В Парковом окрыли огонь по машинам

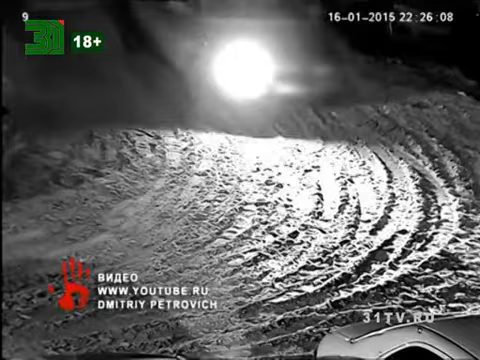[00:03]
Хулиганы попали в объектив камеры наружного наблюдения. На кадрах видно, как двенашка заезжает во двор. Автомобиль проезжает до конца стоянки и останавливается возле отечественной легковушки.
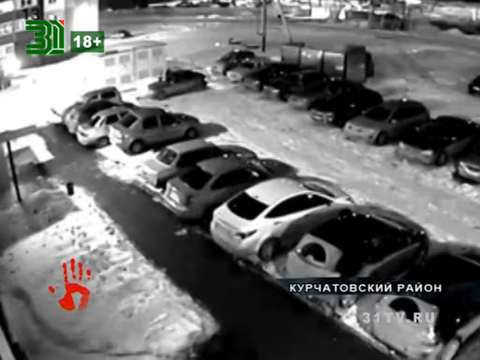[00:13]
На съемке видно, как из салона вышел мужчина, подошел к автомобилям, достал пистолет из кармана и направил в сторону Лады.